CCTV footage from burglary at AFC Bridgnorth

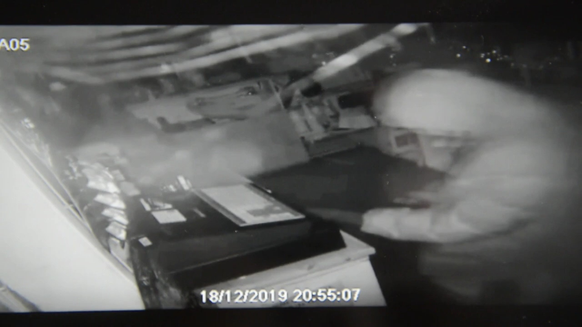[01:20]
We've survived pretty much on our bar taking, so no, we're not an affluent football club, and we can ill afford to lose what we've lost on this occasion.
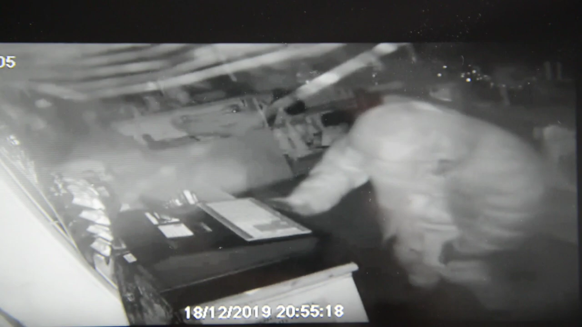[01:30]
So the images that people will be seeing over this, that's some CCTV from the night. So what we're after is anyone that recognises anybody, clothing, any information.
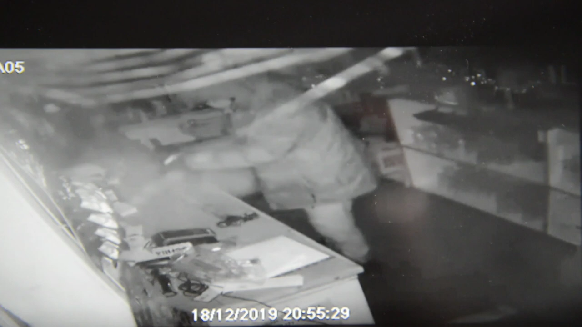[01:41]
Yeah, I mean, obviously we're fairly certain they're wearing masks from the CCTV, but there is fairly distinctive clothing on some of the shots. We're hopeful that somebody will identify a person who's responsible from that clothing. Must have hit the club hard, not just financially, but you know, like you say, a lot of people put in a lot of hours on their goodwill, voluntary, and you do a lot of work for charity as well, don't you? We've done stuff in the shops, you started. We have an adopted charity in Hope House, and we try to do what we can for them, and also we're open for other agencies to use us for raising money for charity.